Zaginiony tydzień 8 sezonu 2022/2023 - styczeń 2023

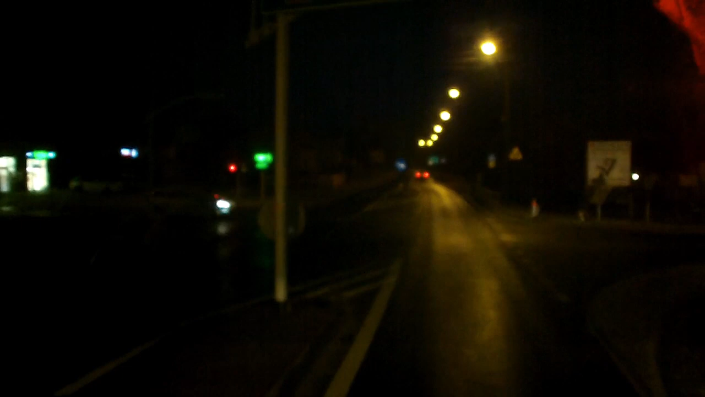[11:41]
Z których jeden już zagadał, że ktoś tam karawani, ale drugi go tam uspokoił, że jadą powoli, bo ślisko. Mam nadzieję, że to na tym... Na asfalcie to nie są kryształki lodu, tylko wilgoć już. Wilgoć. Bo tu nadal pokazuje mi w samochodzie trzy stopnie, ale tutaj błąd...